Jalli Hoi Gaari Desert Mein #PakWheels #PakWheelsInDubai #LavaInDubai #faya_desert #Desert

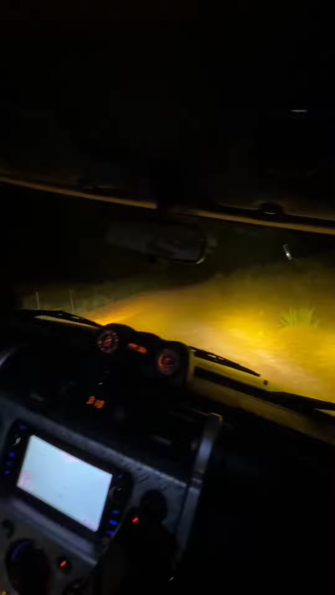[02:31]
کیا بات ہے احمد بھائی نے کہا جی سپید میری چیک کرے ہیں اچھا یہ در لیفٹ سائٹ پہ شاید آپ کو نظر نہ آ رہا ہو نہیں مجھے یہ فوسل روک ہے یہ آج سے تقریباً